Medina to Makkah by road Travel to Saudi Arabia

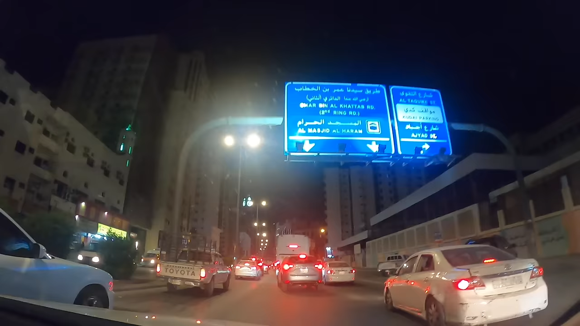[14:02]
तमाम सफर तय करते करते तकरीबन 4 घंटे के बाद हम मक्का मुकर्रमा शहर में दाखिल हो चुके हैं, जैसे आप देख रहे हैं। या शफीको या रफीको,
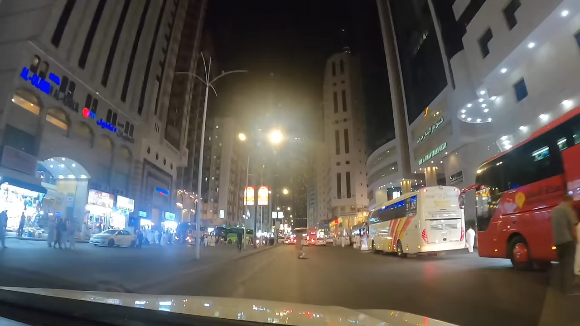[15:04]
हम इब्राहिम खलीलुल्लाह रोड पे हैं, क्योंकि हमारा होटल जो था वो इस रोड पे था,
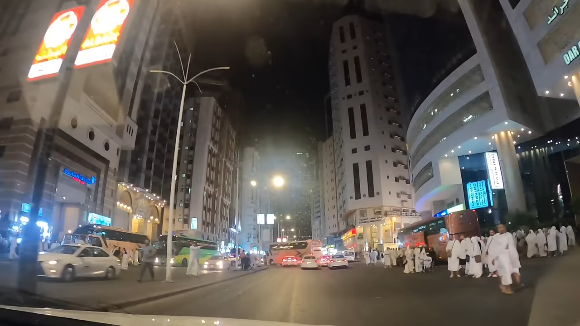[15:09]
तो इसलिए ड्राइवर हमें इस तरफ से लेके आया।
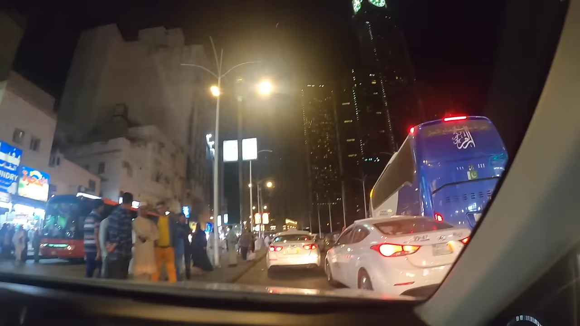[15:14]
अल्हम्दुलिल्लाह हम अपनी मंजिल पर पहुंच चुके हैं।